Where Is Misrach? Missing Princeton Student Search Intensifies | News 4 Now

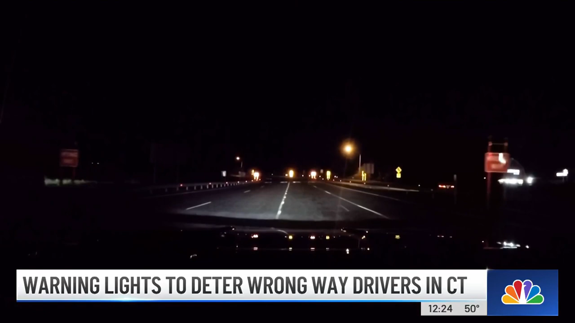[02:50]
This one is in Southington along Interstate 84. For now, the $20 million pilot program is focused on high-risk areas where wrong-way crashes are likely to occur. State troopers say the majority of wrong-way crashes are linked to alcohol or other impairments.